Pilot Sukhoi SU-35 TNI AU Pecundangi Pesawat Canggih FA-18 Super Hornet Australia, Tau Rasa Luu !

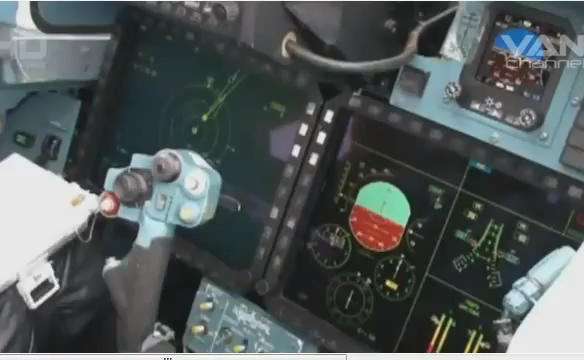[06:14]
Pada bagian kokpit, Su-35 memiliki kokpit dengan kendali utama di tengah.